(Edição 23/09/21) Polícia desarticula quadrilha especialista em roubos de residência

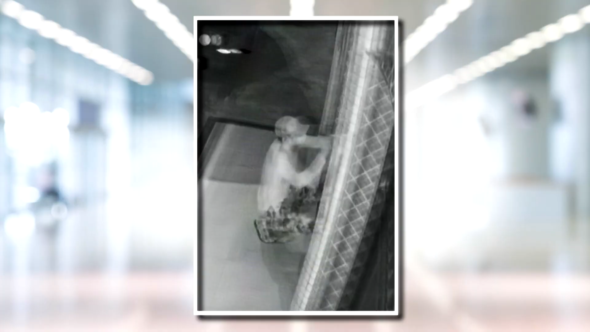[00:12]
Acorda vagabundo! Você é acordado para ser assaltado. Foi o que aconteceu com uma família do bairro do Bequimão, aqui na capital maranhense.
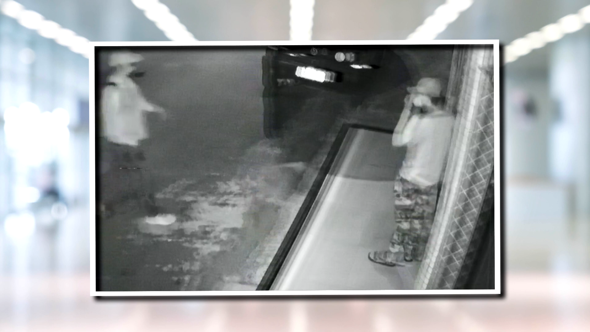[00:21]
Eles dormiam tranquilo, aquele sono de morfeu, quando cinco bandidos invadiram a casa para roubar. Eles saíram levando tudo que viram pela frente, inclusive até o ventilador.